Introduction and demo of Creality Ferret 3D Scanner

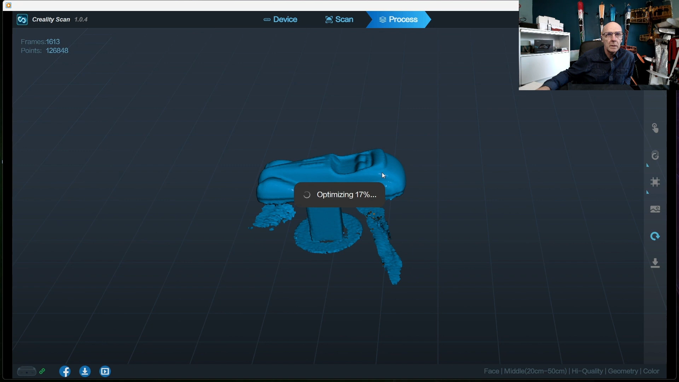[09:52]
let's go in there get this optimization done i've speeded these up these take probably about